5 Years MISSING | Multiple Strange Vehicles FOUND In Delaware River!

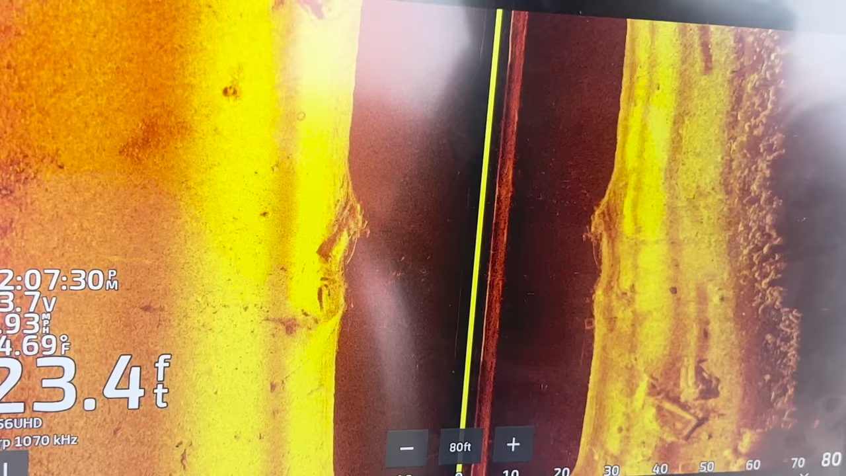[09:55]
On screen: depth 23.4 ft
See the frame in the back? Maybe that looks different now. we gotta get a live. What the?
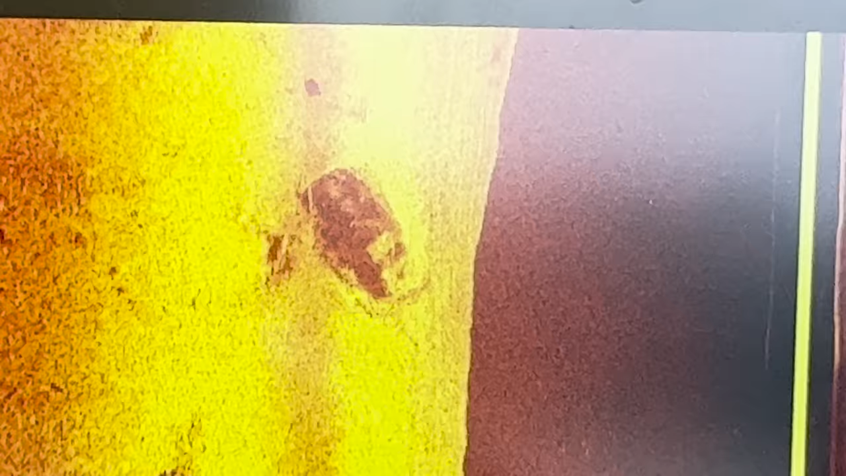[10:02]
I mean, it doesn't. Well, the live's hooked up.
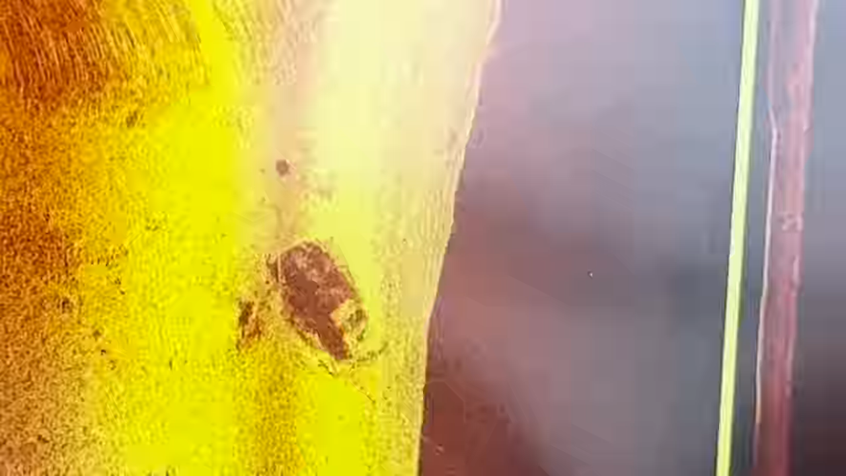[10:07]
That couldn't be a Mini Cooper, could it? It's stubbier. That doesn't look like a truck, kind of. I mean, that picture to me looks like a truck without a head on it, which very well could be.
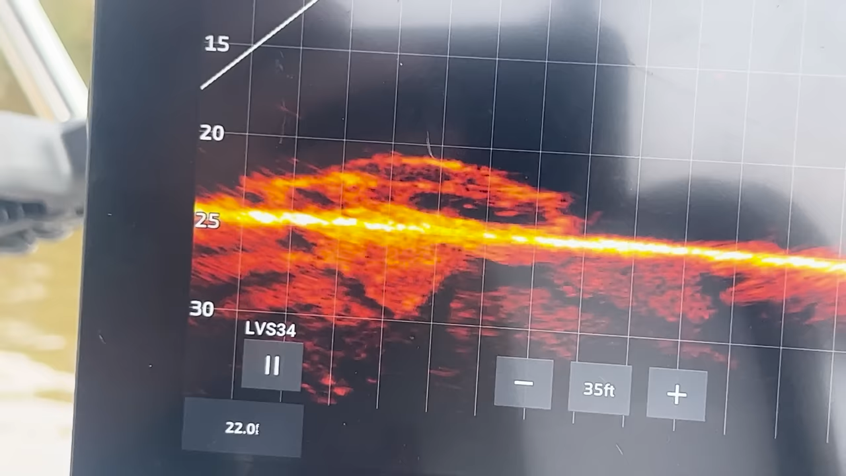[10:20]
I got a Challenger, a Charger, maybe.
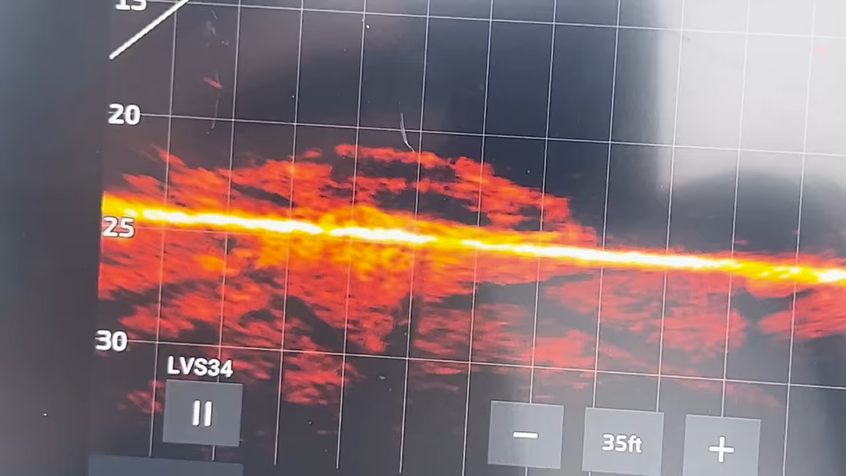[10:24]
Dang, that's a lot of bumper. If it's not giving a good image, you think it's newer?
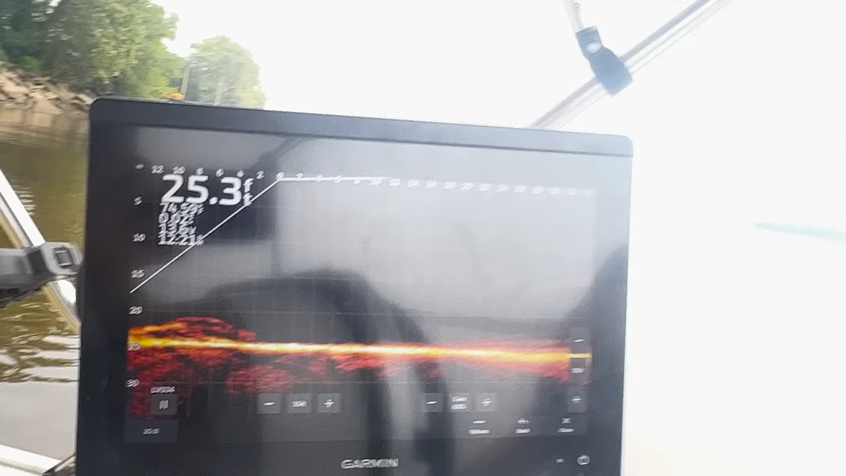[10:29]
Could be.
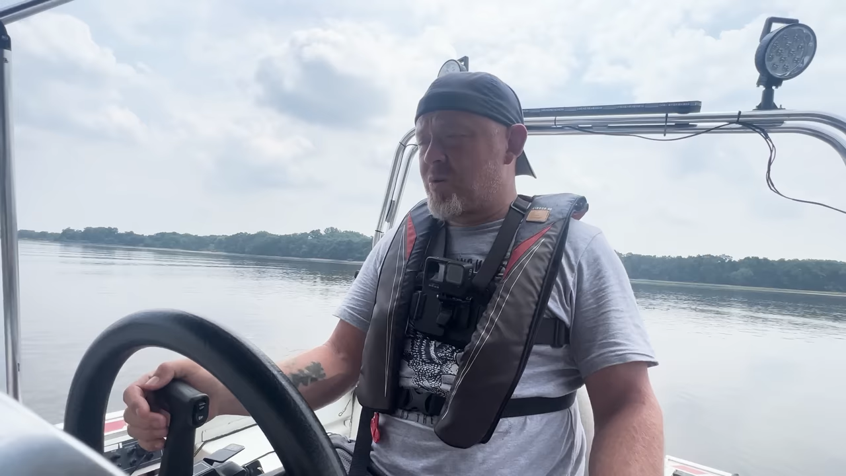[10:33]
I mean, when we first went over it, it didn't even look like anything. Now, 18 isn't that new, though. It's like, it's not like, you know. Yeah. I think it's a few years. Still, I mean, we're not getting a great picture, which is weird. That could be. There is a pickup down there, dude. That's what I'm saying. It's got to be a truck and a car right next to Well, look. There's no doubt that's a truck.
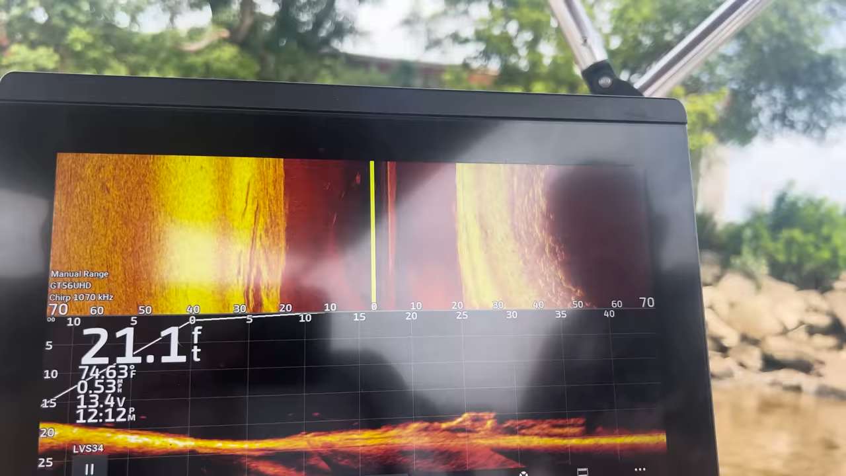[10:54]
On screen: depth 21.1 ft, water 74.63°F
You can see the wheel well in the bed. So there was a dang truck we saw. It's just they're right next to each other. The car was just downstream a little bit more than that truck.
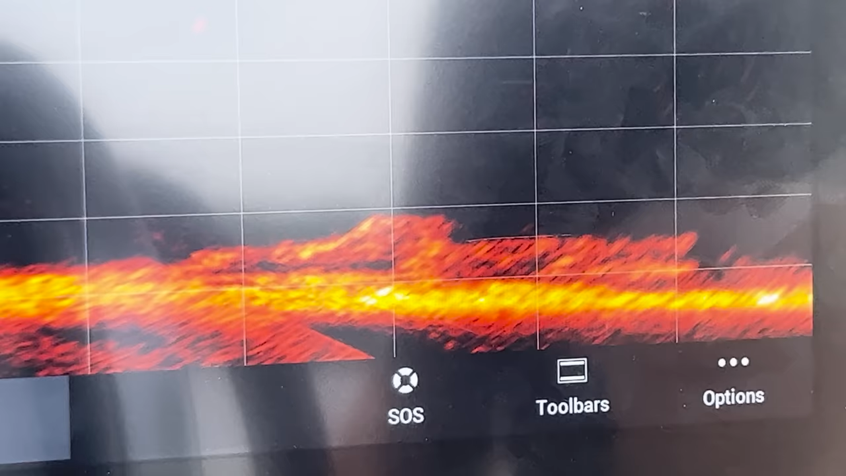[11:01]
I didn't think we was crazy, so I take that back. It is a dang truck we saw. That's a truck. And then right down from it is a car.
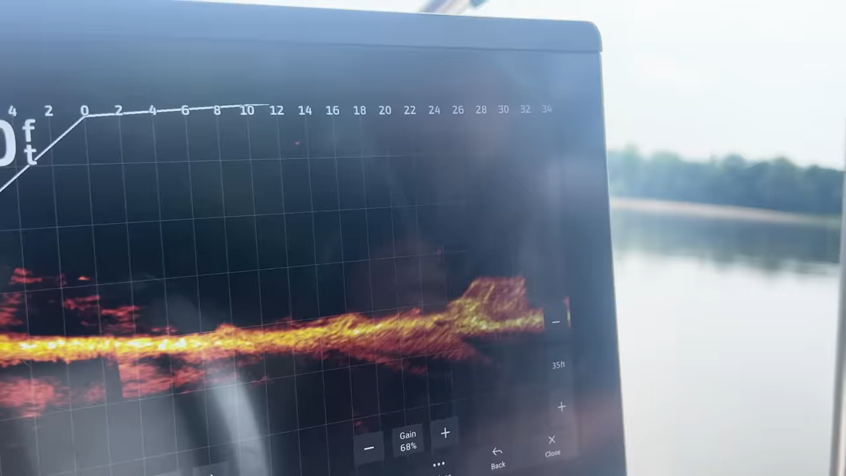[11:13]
What's that? Dude, that looks like a hatchback. That did. That looked more like a Mini Cooper. Yeah, Mini Coopers are hatchbacks, right? Yeah.
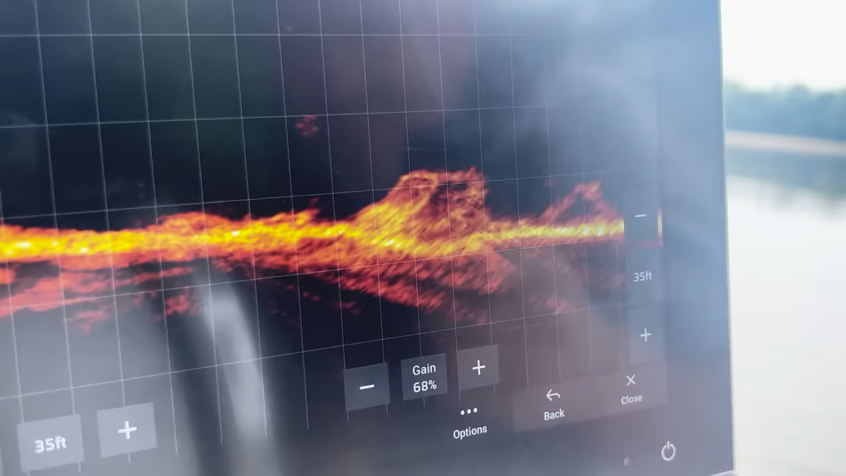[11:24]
They're super compact. Is that the truck? That's the truck. It's even on the hill. Wait, is that a different truck?
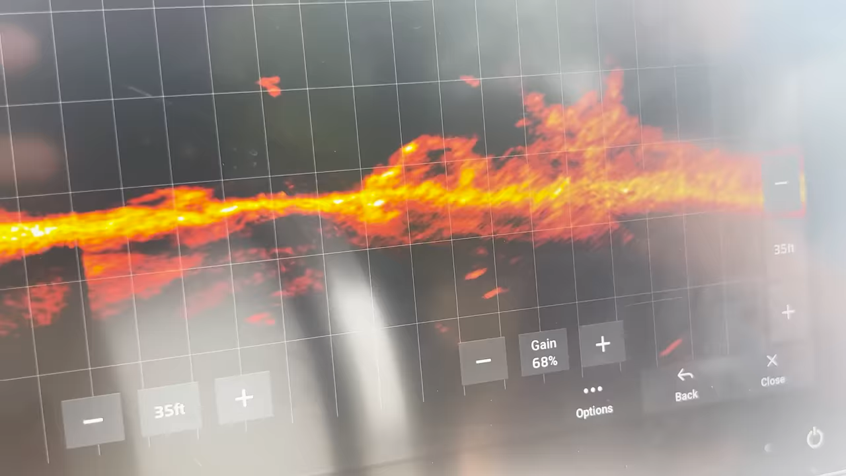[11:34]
I think it is, because you're aimed that way. Like, right here. You're aimed. Like, look behind you. It's, like, right there.
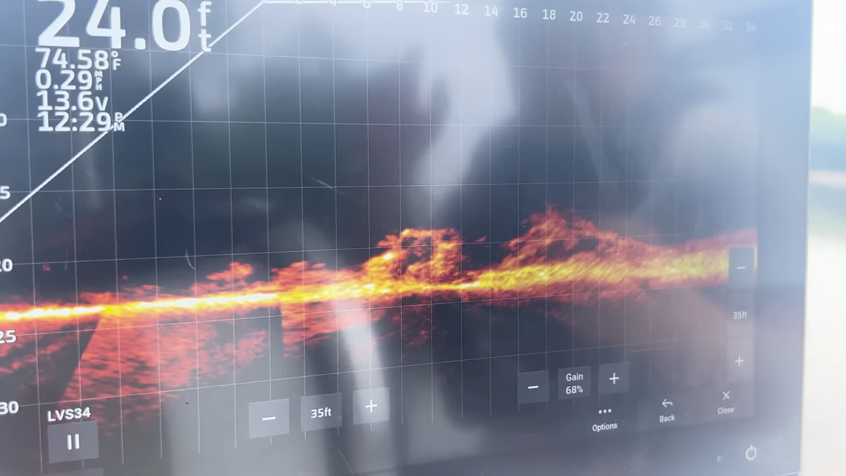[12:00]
On screen: depth 24.0 ft, water 74.58°F
It kind of looks like a part of, like, the cab of a truck.
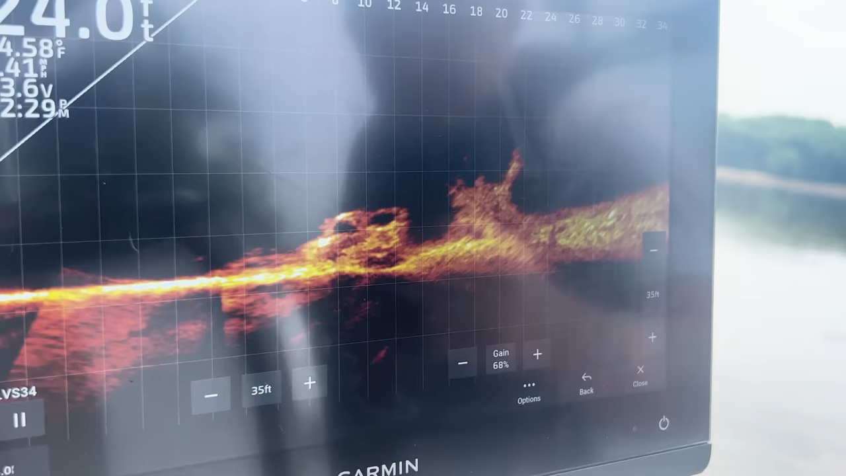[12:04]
God, that looks like a Scion. You know, like those weird square hatchbacks?